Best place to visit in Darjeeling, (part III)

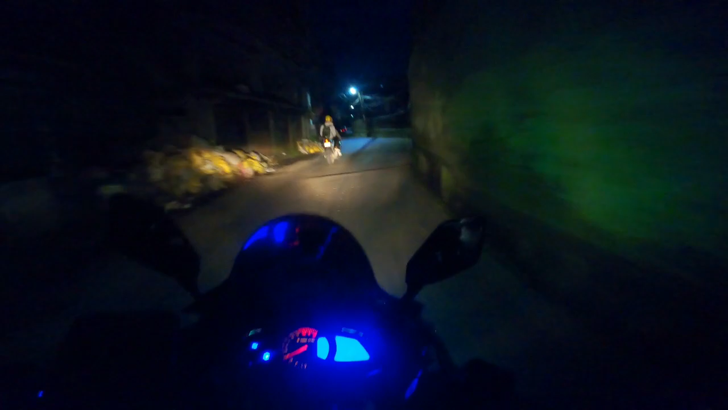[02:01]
We are going to Tiger Hill And this is early in the morning It's really very cold
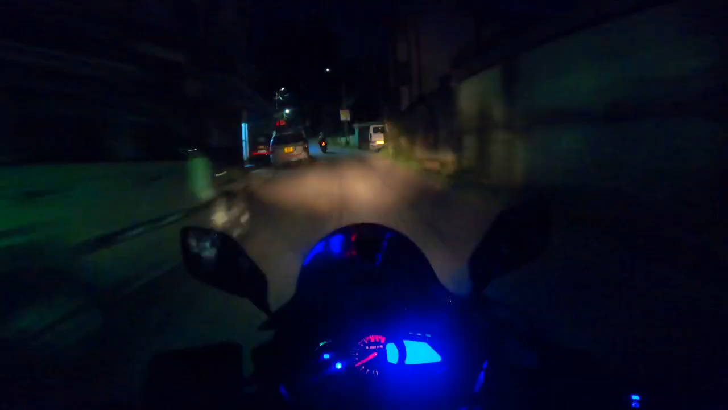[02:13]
Out here Hope we will see the sunrise today Let's hope for the best And right now I'm in the Gandhi road It's very dark guys So I think you guys cannot see anything Good to see you later on So